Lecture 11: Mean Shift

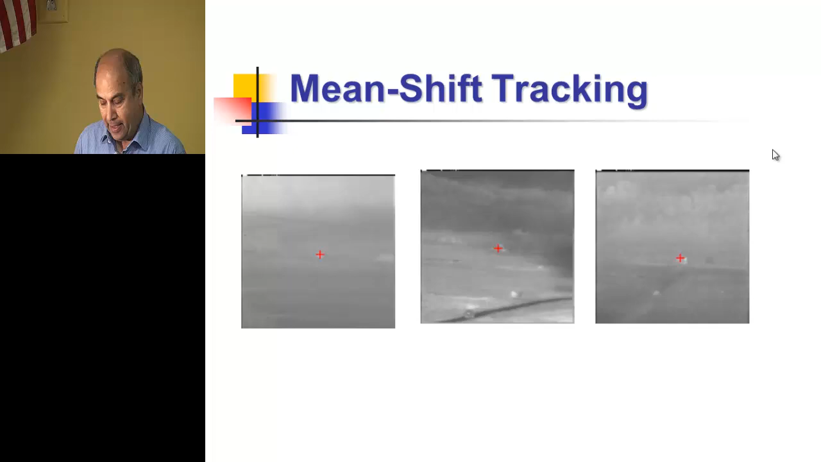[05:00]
and I have shown you the results obtained by this kind of tracker. So these are the infrared imagery, these videos are taken from a missile, and we want to track this particular target.
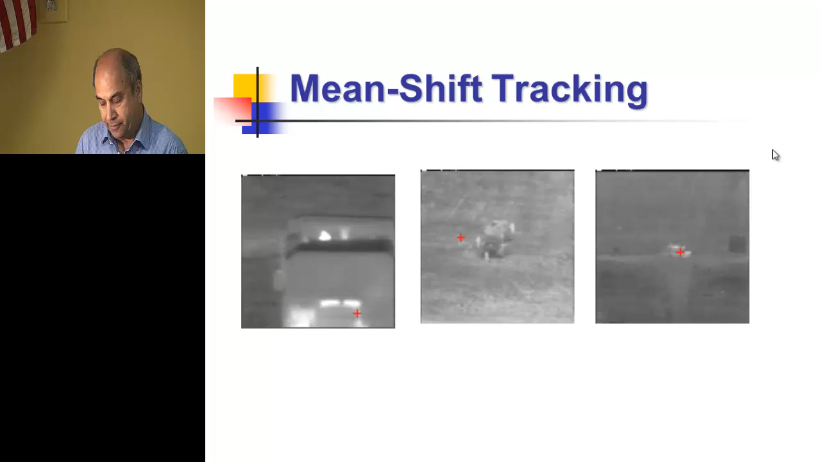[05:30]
At the end, it kind of drifted away, but it was able to track for quite a long, long time.
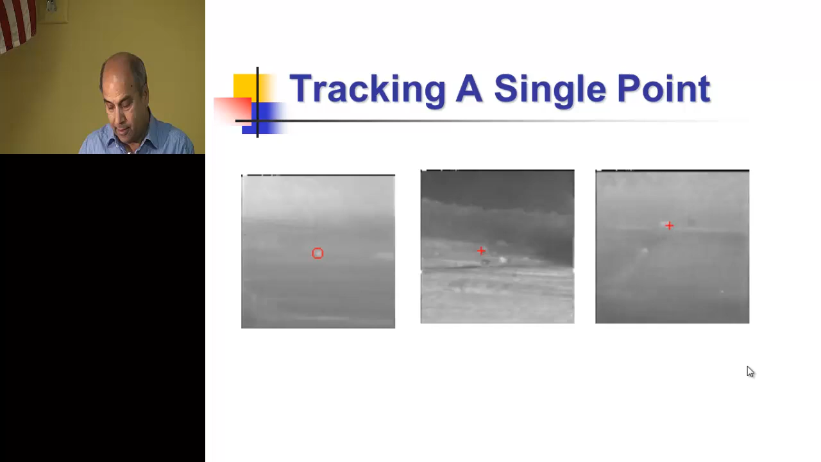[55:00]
And, if you do that, then you can basically do this. That you can keep tracking that target using this.
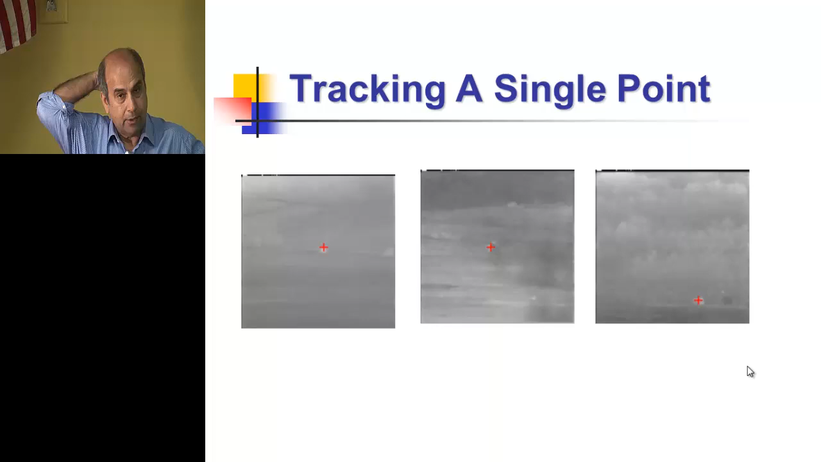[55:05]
And, it is just looking at the distribution of the, here is intensity, no color.
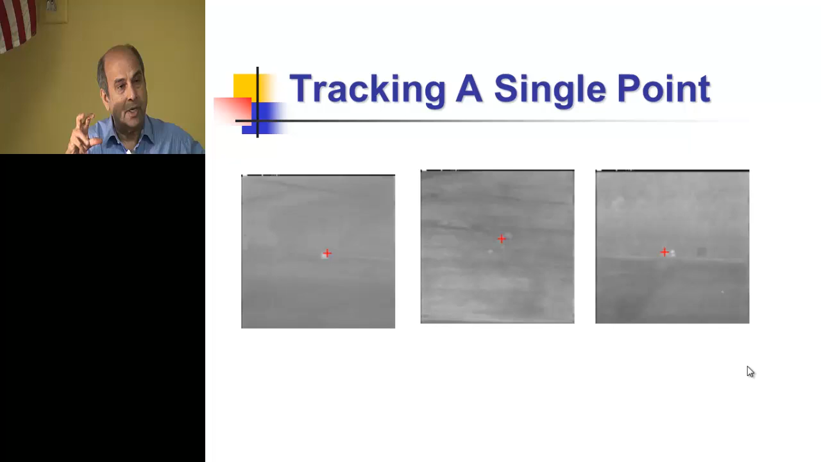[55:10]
And, finding this thing, the next location, in iterative fashion, finding this vector.
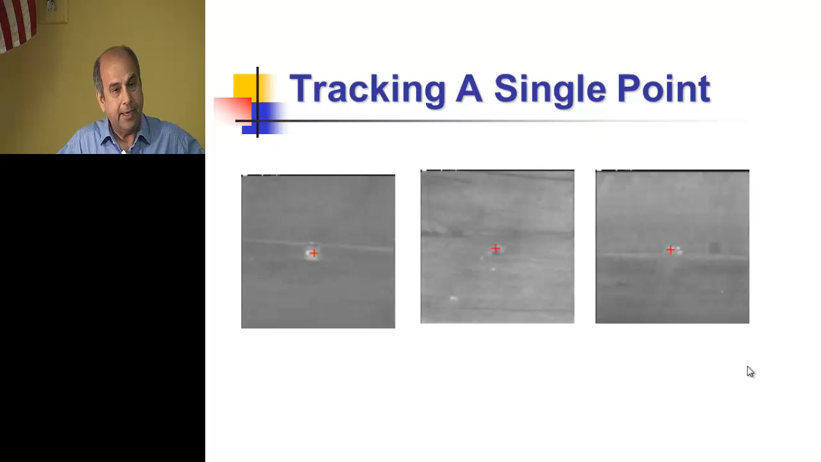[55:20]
How much you want to shift? How much you want to shift? And, you know, keep doing that. And, the shift depends on this contribution of each pixel.
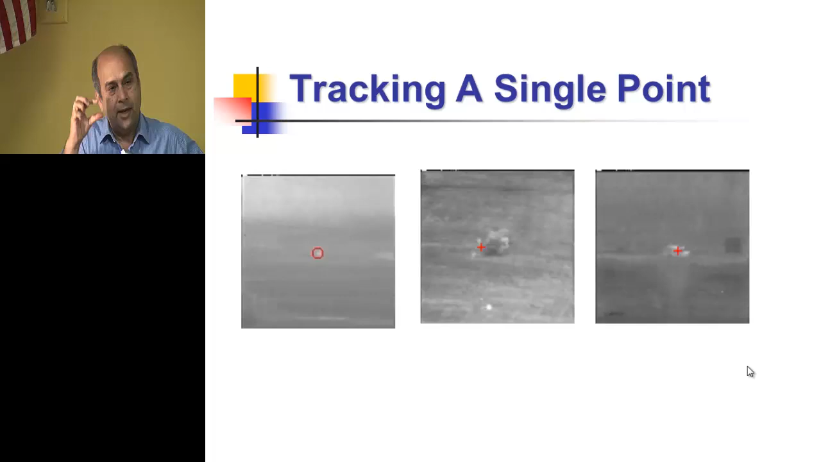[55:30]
And, the, what's the target? And, what is the candidate? And, there are lots of results. And, this is a very popular method. And, this I already showed you.